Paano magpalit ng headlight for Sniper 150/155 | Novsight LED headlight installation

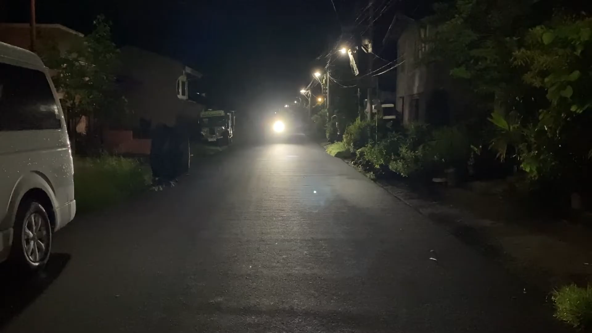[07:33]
sa highway ganito yung itsura nya mga idol
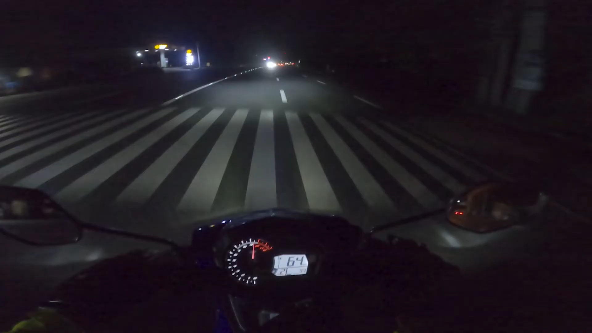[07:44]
mas maganda yung bugan nya kumpara sa stock ganito yung side by side comparison nya mas maputi yung nobsite tapos yung stock naman ay madilaw pero sa liwanag talagang mas maliwanag yung nobsite pose natin dito mga idol mas
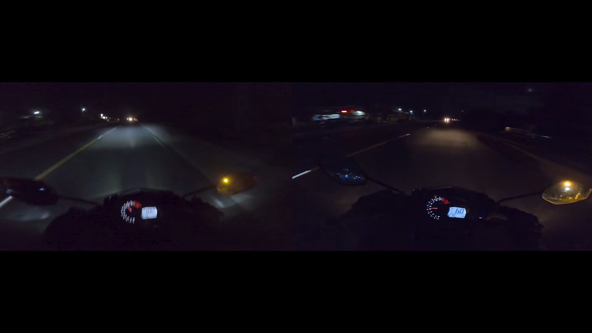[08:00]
malawak ng konti yung sakop nito pero kung sa liwanag ay mas maliwanag talaga yung LED yung stock kasi parang kandila yung ilaw tapos yung stock ay wala ding rabat pag may kasalubong na naka high kung medyo matulit kayo magpatakbo mas okay na
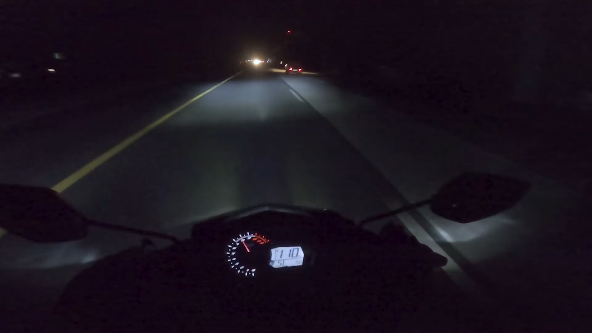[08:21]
magpalit talaga ng headlight tsaka may panlaban na tayo mga idol doon sa mga ayaw magbaba ng ilaw nakuha ko nga pala to ng 1,250 mga idol so papatak na mahigit 600 ang isa so sulit na sulit naman yun lang mga idol at kung nagustuhan yung ating video please like and subscribe mga idol para makagawa pa tayo ng mga motorcycle content